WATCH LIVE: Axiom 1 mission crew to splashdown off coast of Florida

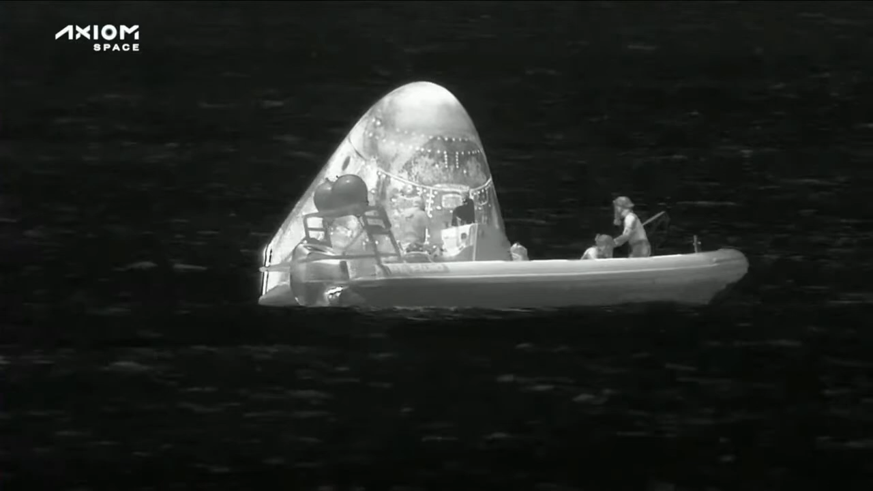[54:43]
protection equipment, respirators to do a triple check mm-hmm.
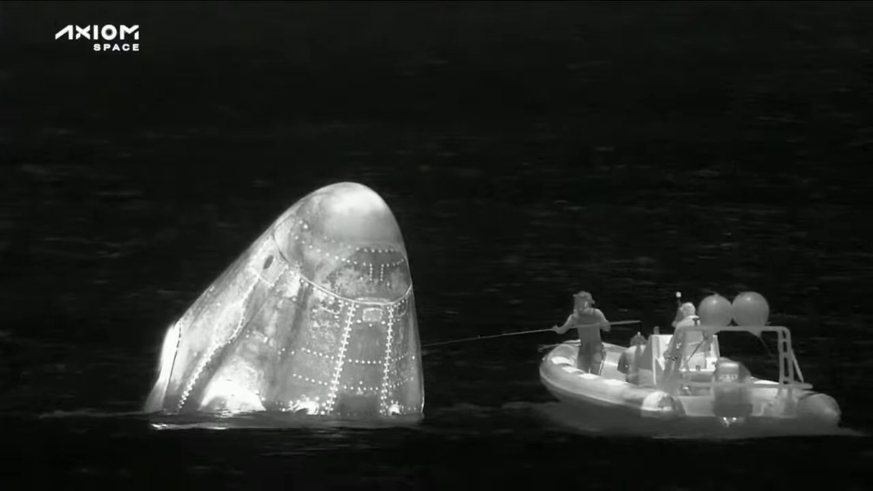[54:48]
that the vehicle is not releasing any of those toxic hypergolic vapors.